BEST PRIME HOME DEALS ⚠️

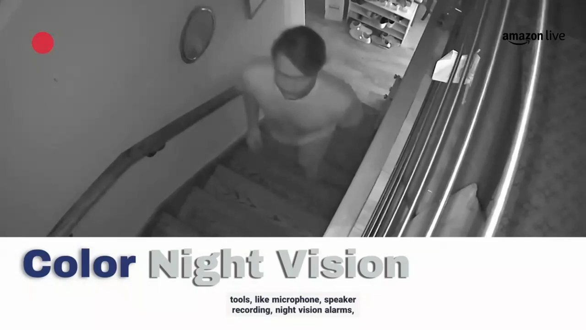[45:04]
recording, night vision, alarms, sirens, and more. Download the video clips and share them with your family. Brett.